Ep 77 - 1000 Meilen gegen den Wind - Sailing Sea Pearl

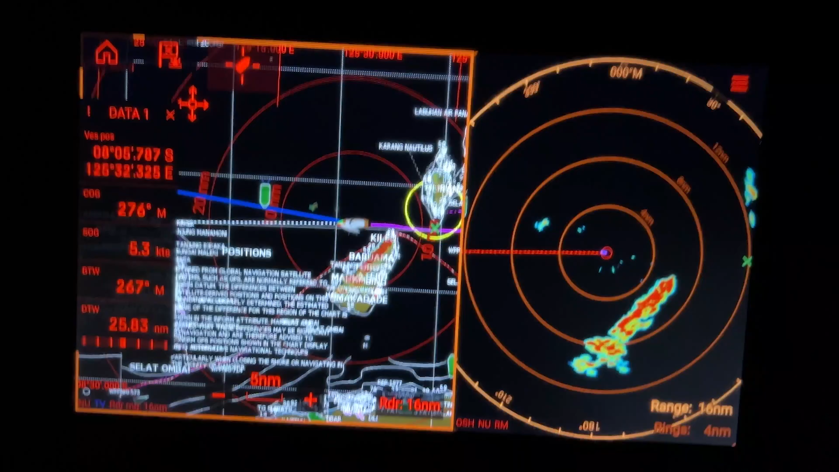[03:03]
Nicht ganz sicher, ob das jetzt aus dem Gewitter kommt oder zwischen den Inseln durchpfeift. Es hat es gerade schon wieder abgenommen auf 15.